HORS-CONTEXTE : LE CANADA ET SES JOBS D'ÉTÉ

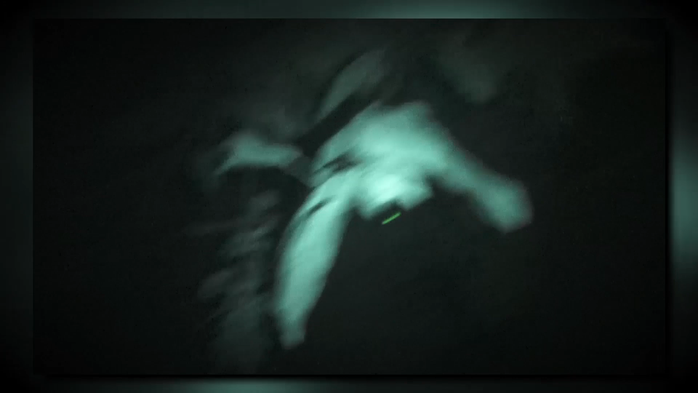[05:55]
Un bon cueilleur va faire une moyenne de 50 boquettes par jour durant toute sa saison.
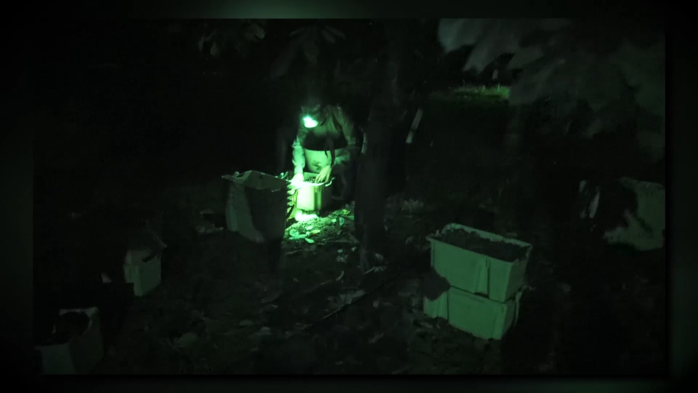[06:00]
Mais attention, seul le cueilleur décide quand il va prendre des congés.
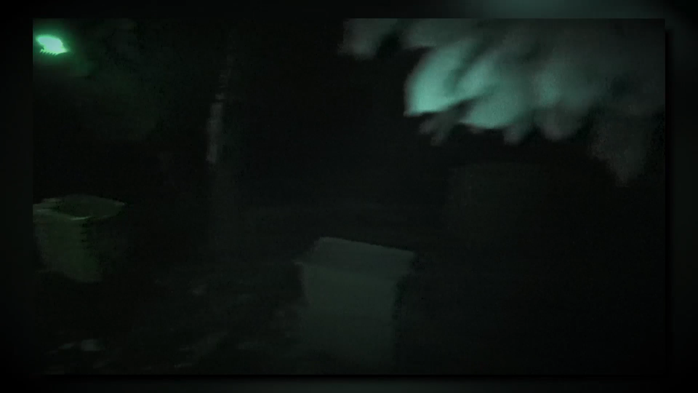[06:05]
Car si on le souhaite, on peut ne pas en prendre de toute la saison. Cela peut paraître étrange, vu qu'en France, le dimanche est presque sacré. Mais ici, on n'a pas le temps. Les fruits n'attendent pas. Et le temps de travail est aussi à notre appréciation.
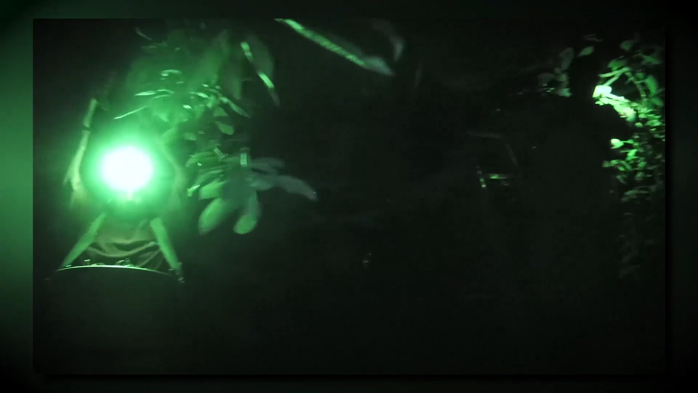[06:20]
Il m'est arrivé de cueillir 16 heures de suite. Et il y a une raison à cela. Cueillir des cerises, c'est le fun.
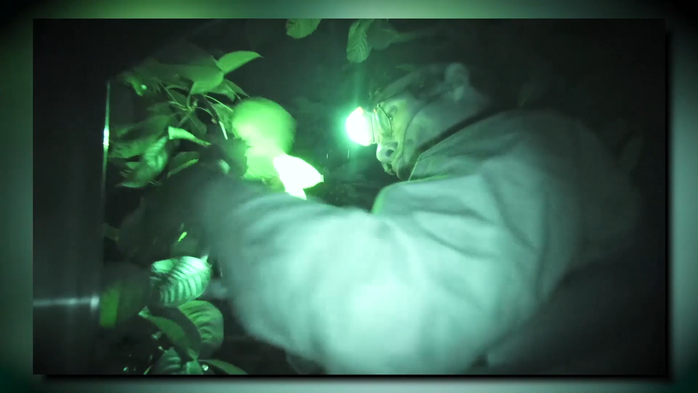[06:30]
On dit un bonjour pour la caméra ? Je dis allô pour la caméra.
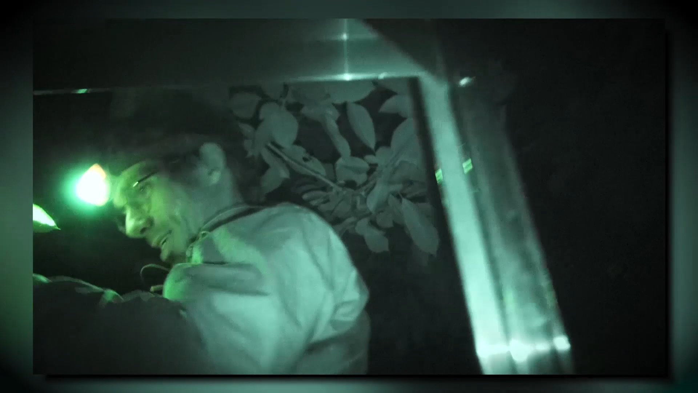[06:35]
Allô pour la caméra, allô la caméra.
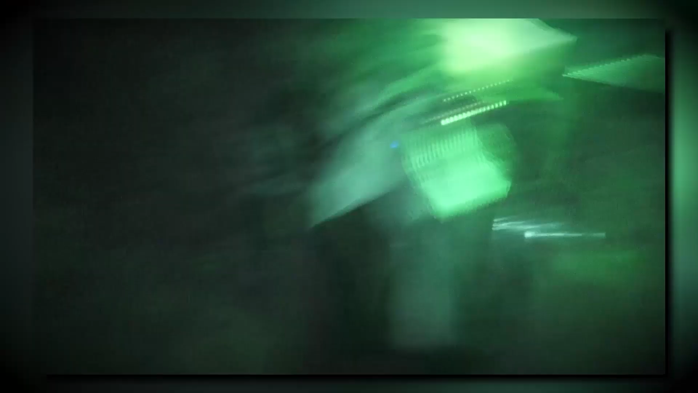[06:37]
Le travail n'est pas compliqué.